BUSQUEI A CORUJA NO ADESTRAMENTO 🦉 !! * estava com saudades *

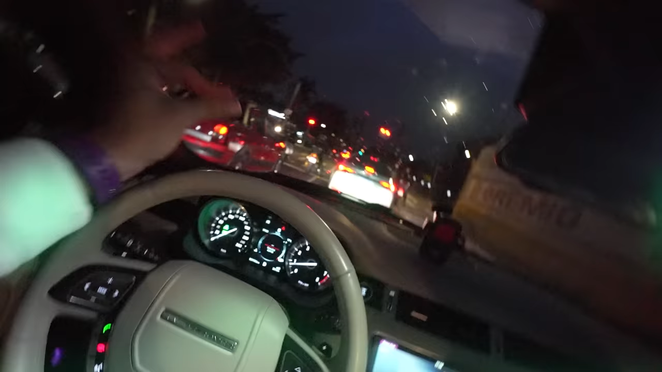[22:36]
Meus amigos, chegamos já em São Paulo, mano do céu, já tá de noite já.
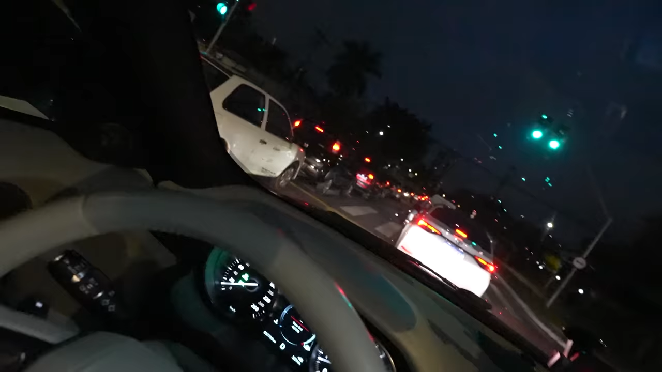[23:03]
Eu odeio São Paulo por causa do trânsito, mas de resto... Bateu ali, ó, moto ali já, ó. Mano do céu. Carneiro freada. É muito trânsito, é muito...
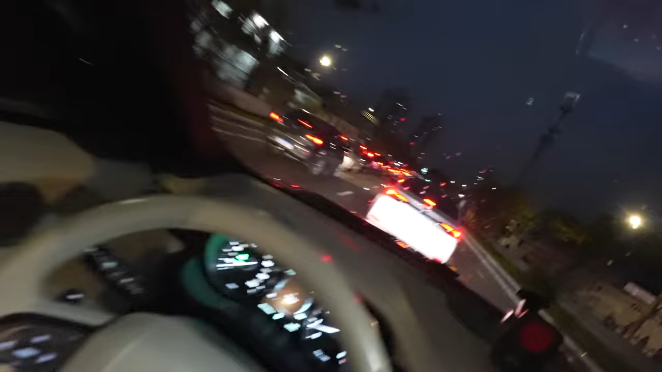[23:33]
Aqui é meio parado as coisas. E os motoqueiros é ligeiro.